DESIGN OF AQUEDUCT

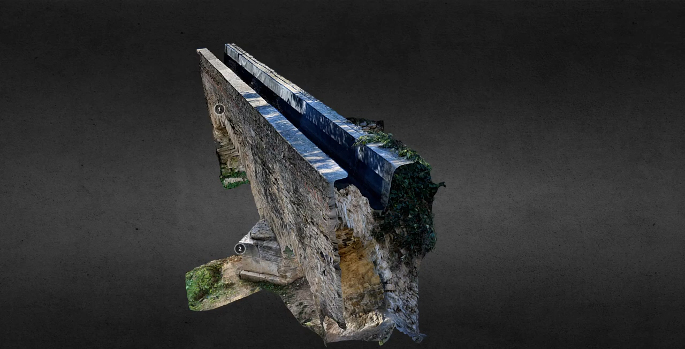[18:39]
ഓക്കെ, ഇതാണ് ഇങ്ങനെയാണ് അതിൻ്റെ ഒരു 3D വ്യൂ നമുക്ക് കാണുവാൻ സാധിക്കുക. ഓക്കെ, ഇപ്പോ ഈയൊരു അക്വഡക്ട് നിങ്ങൾ നോക്കുകയാണെങ്കിൽ ഇതൊരു ആർച്ച് ടൈപ്പ് അക്വഡക്ട് ആണ്.
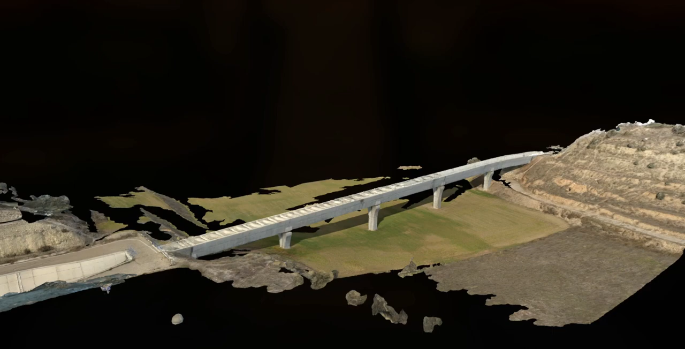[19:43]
നോക്കി, ഇതിൽ നമുക്ക് നമ്മുടെ കനാല് ഗ്രൗണ്ട് ഭാഗത്ത് ട്രപ്പിസോയിഡൽ ഷേപ്പിലാണെന്ന് നമുക്ക് കാണാൻ പറ്റും.
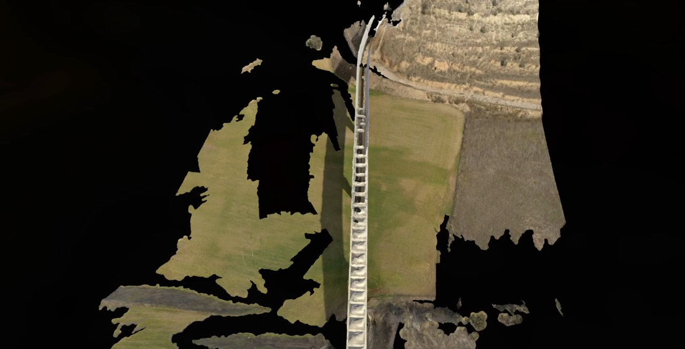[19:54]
ഓക്കെ, ഈ ഫിഗറിൽ കുറച്ച് ഈ 3D മോഡൽ കുറച്ച് മിസ്സിംഗ് പോർഷൻസ് ഉണ്ട്,
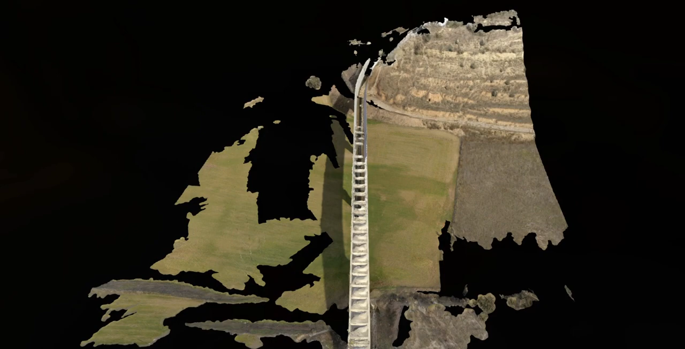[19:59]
നിങ്ങളത് മൈൻഡ് ചെയ്യണ്ട കേട്ടോ. ഓക്കെ, നമ്മളിങ്ങനെ സൂം ചെയ്ത് അടുത്തേക്ക് പോകും തോറും എന്താ നമുക്കിവിടെ കാണുവാൻ സാധിക്കുന്നത്.
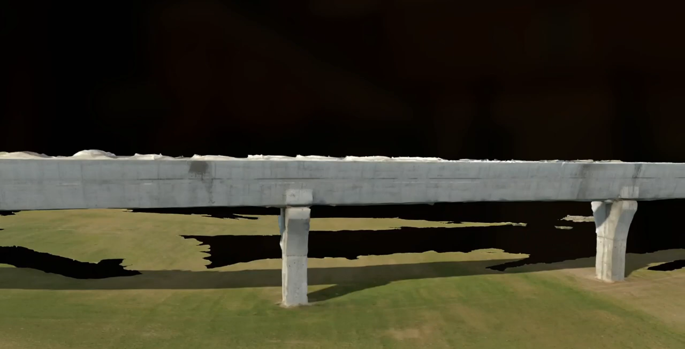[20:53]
ഇവിടെ അടുത്ത ബേ നിങ്ങൾക്ക് കാണുവാൻ സാധിക്കുന്നതാണ്. ഓക്കെ, ഇങ്ങനെയാണ് അപ്പോ ഇതിന്റെ ഒരു ഡിസൈൻ വരുന്നത് കേട്ടോ.
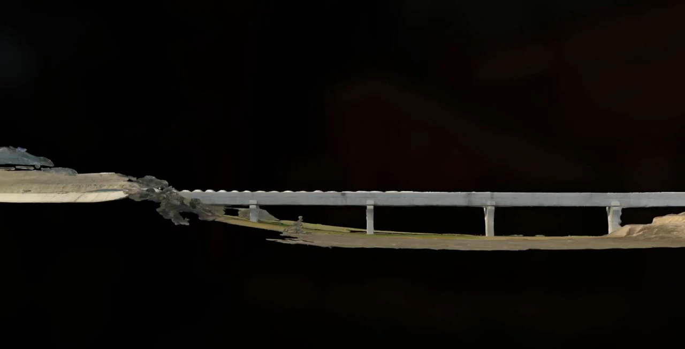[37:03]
ഓക്കെ, അതായത് നിങ്ങൾക്ക് ഇവിടെ കാണാം നമ്മുടെ റിവറിന്റെ ഈ ഭാഗം, ഇതാണ് നമ്മുടെ റിവർ ഒഴുകുന്ന ഭാഗം അല്ലെ.